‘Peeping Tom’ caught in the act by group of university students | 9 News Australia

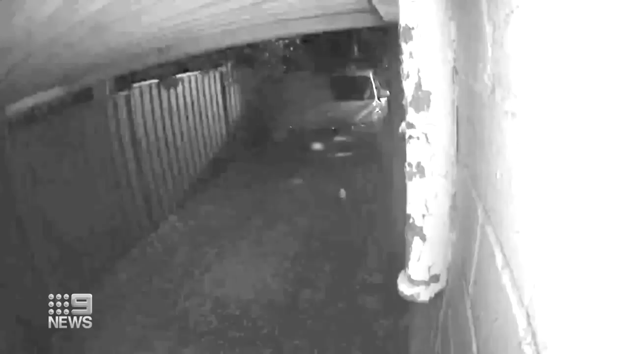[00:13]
Wearing jeans, sneakers and a zip-up jumper pulled up to hide his face, this man sneaks up the driveway of a Randwick home. He knows five university students live inside,